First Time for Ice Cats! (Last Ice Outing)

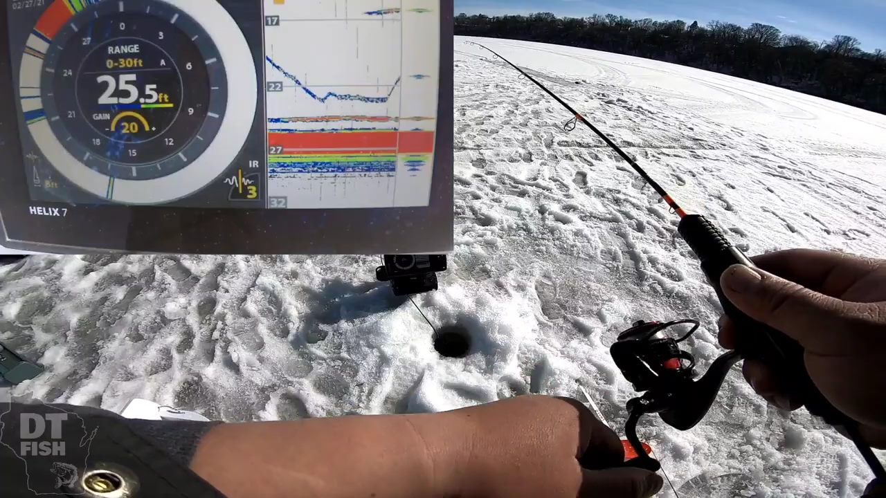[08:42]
On screen: depth 25.5 ft
fish fish up here fish up here that's what i'm waiting for suspended fish there we go oh finally
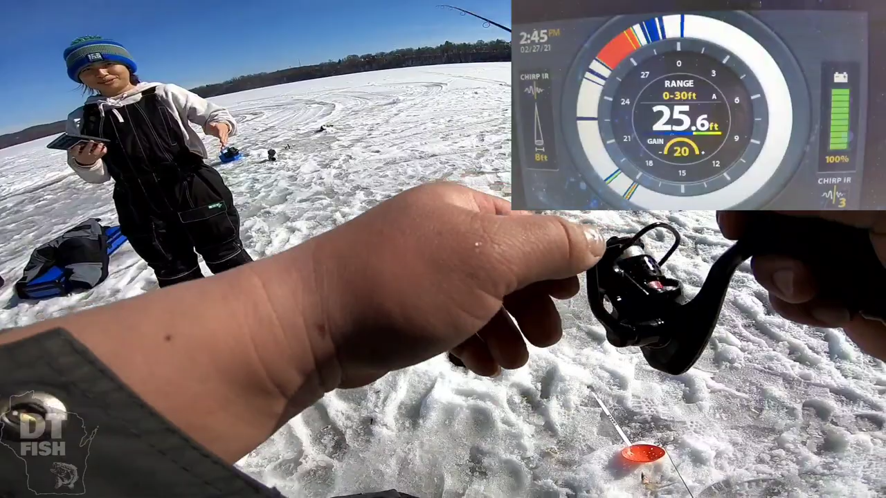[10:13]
On screen: depth 25.6 ft
oh i got one under me come on oh he's coming he's coming hot too